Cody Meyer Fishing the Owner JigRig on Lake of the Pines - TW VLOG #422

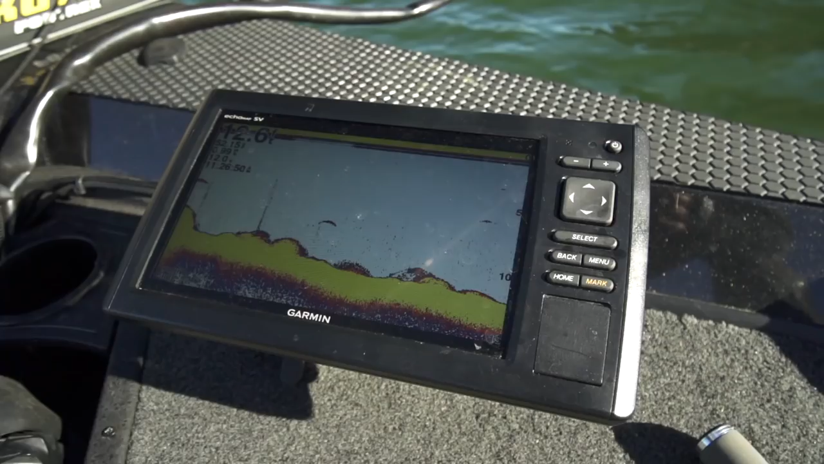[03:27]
I happen to look down on the Garmin on this little echo map here and I saw an arch
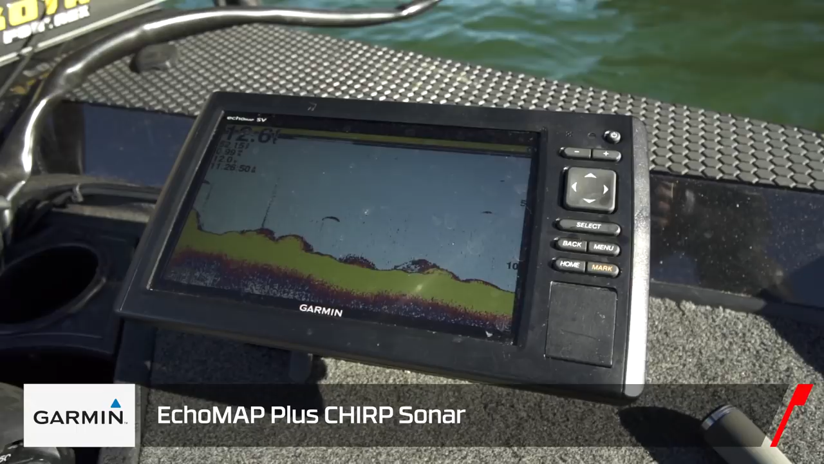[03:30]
I saw that fish so I kind of hitched that